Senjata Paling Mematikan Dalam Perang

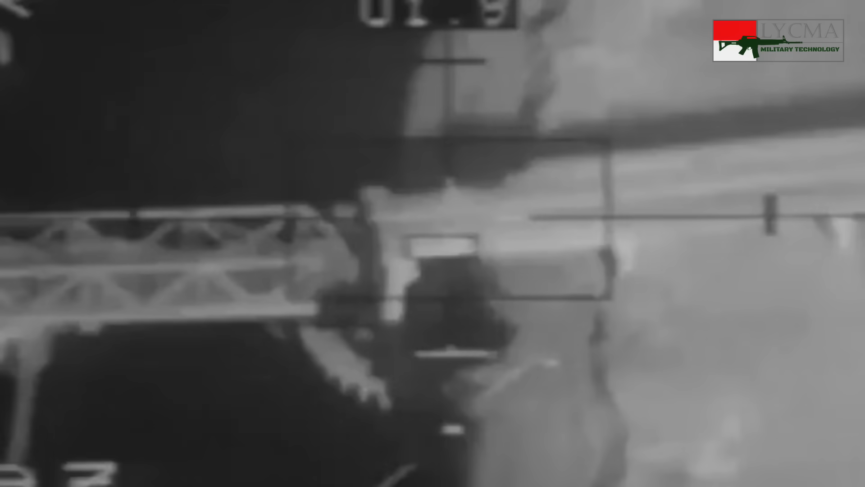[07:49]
Kekuatan artileri Irak dihancurkan dari udara
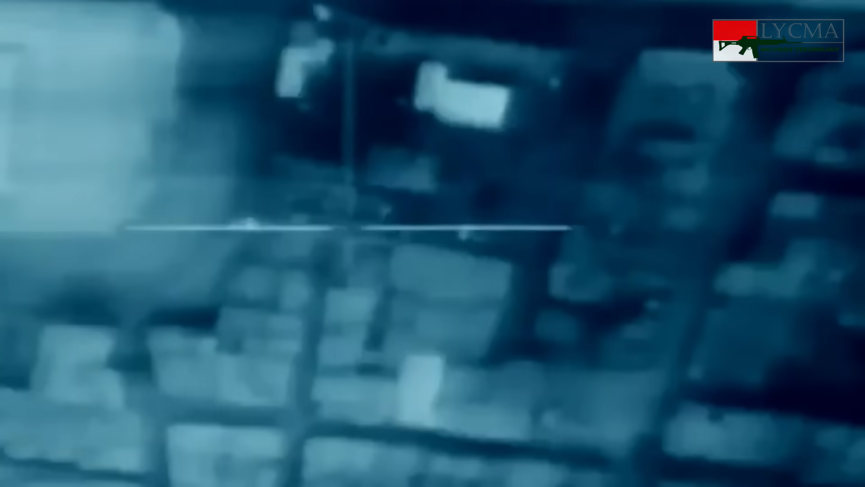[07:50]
Barulah pasukan darat maju tanpa takut dihujani artileri Sebagian besar korban di pihak Irak diakibatkan oleh serangan udara
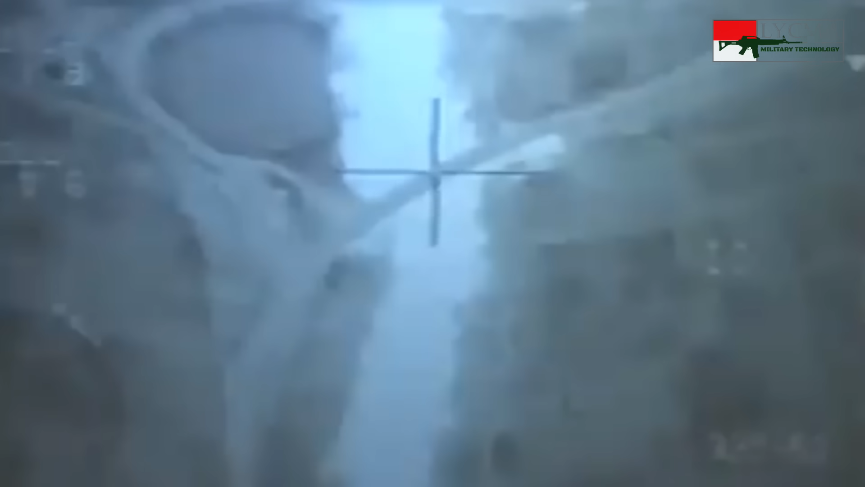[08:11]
bukan perang terbuka antar dua negara Serangan udara dengan bom presisi tinggi
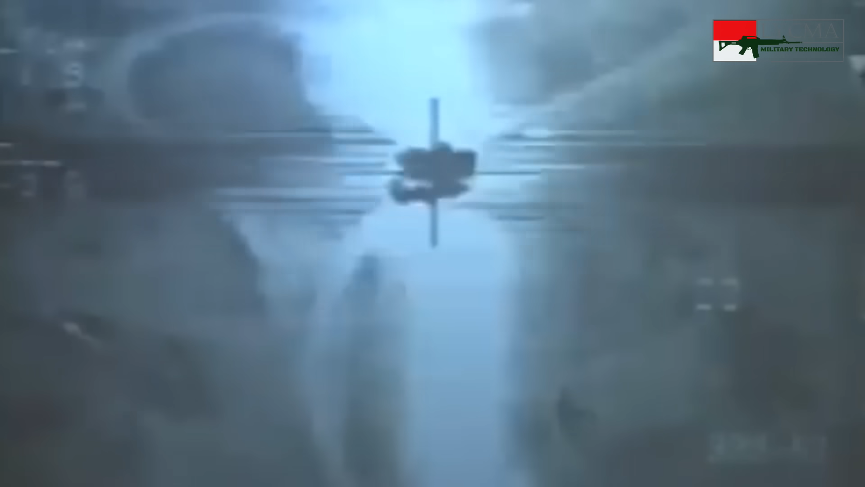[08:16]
diharapkan bisa mengurangi kolateral damage Atau korban sipil akibat serangan
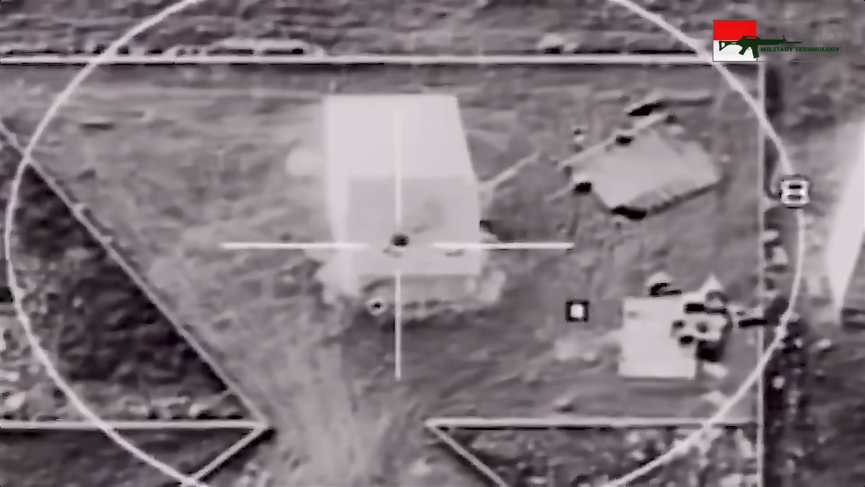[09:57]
dilengkapi dengan kamera Hingga saat ini,
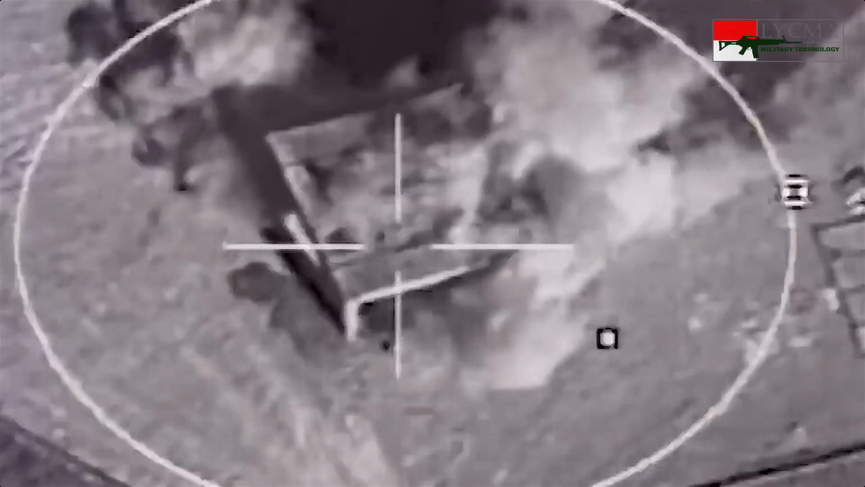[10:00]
diperkirakan 70% korban tewas dalam pertempuran di Ukraina Adalah